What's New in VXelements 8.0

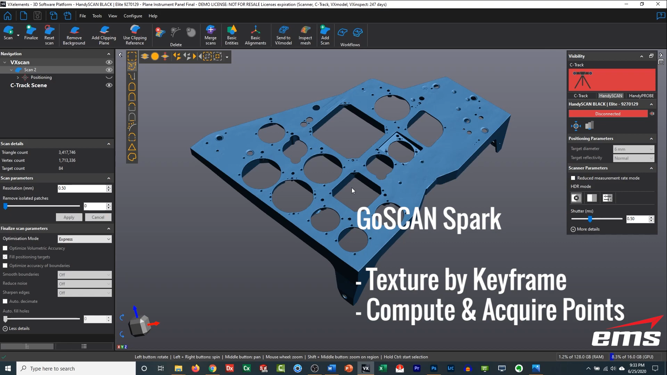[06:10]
For the go scan spark there are some improvements to the texture positioning and a new way to compute and acquire points that have been improved. Now moving along to the metric scan there's a couple of really nice improvements we're going to walk through here as well.
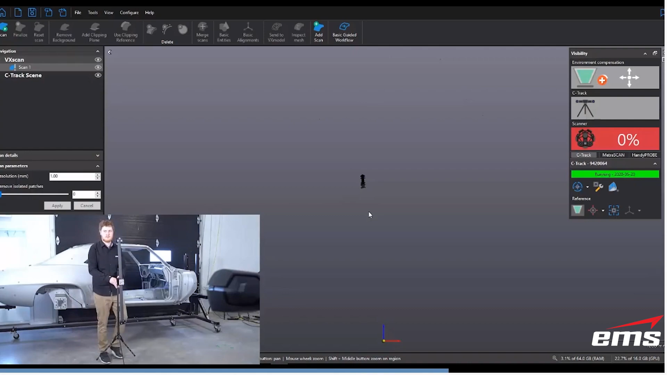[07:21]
Okay so you can move the C-Track around you just have to make sure you keep that bar in the you know in the in the field of view of the of the C-Track. So this is a really nice feature.
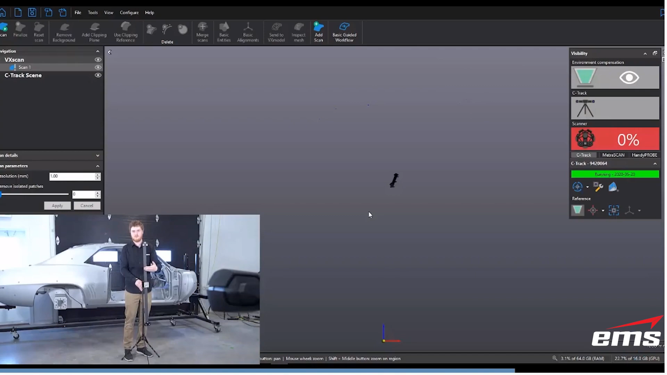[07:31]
Now the new metric scans will come with this holder to hold it in place but you can buy you can buy this holder or you can come up with your own just you know be careful that's
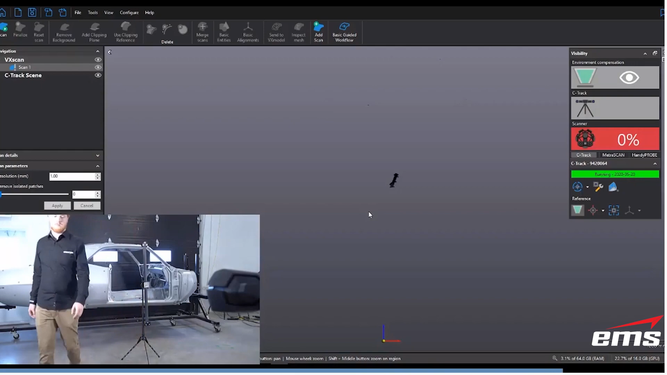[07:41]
a carbon fiber bar you want to hold it in a way that it's not going to get damaged.
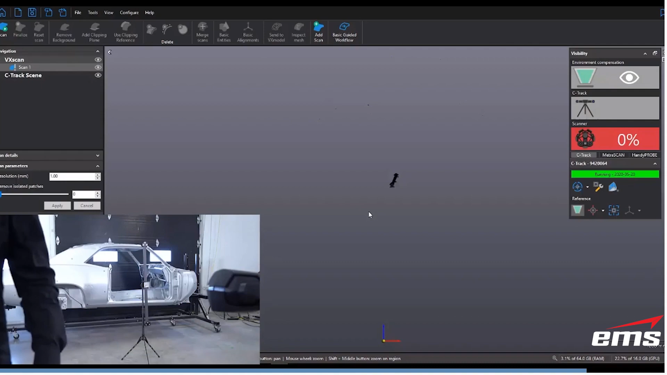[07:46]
But again as long as it can see that you can immediately start scanning.